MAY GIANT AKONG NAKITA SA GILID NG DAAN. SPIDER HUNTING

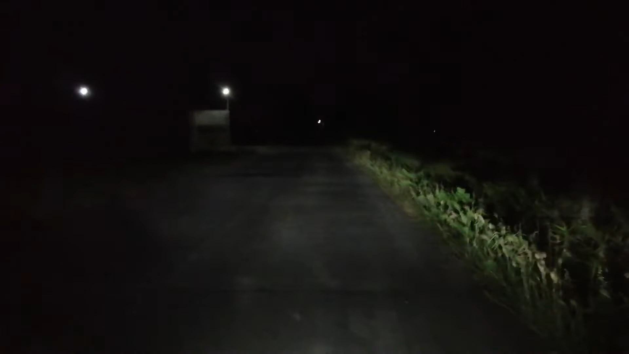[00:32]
So yun mga ka-hunter Hahanap ulit tayo dito sa gilid ng daan Mga ka-hunter Gamit na naman natin ang paborito nating motor Ayun o So yun, simulan na natin mag-hunt Mga ka-hunter
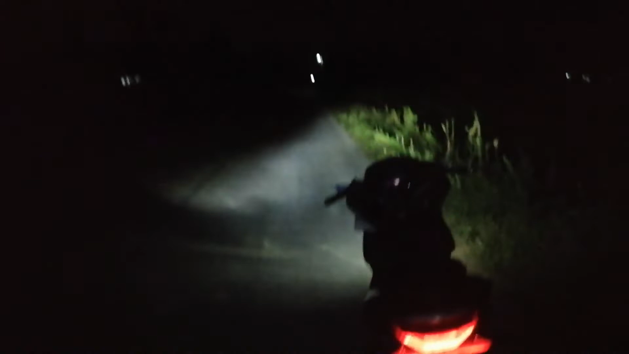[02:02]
Madami pa dito, sa gilid lang mga ka-hunter Gilid, gilid lang tayo So yun, tara Yun mga ka-hunter Nakita tayo dito, sa gilid Hindi kasi maabot ng camera, dito tayo Subuhan natin dito sa gilid Teka lang,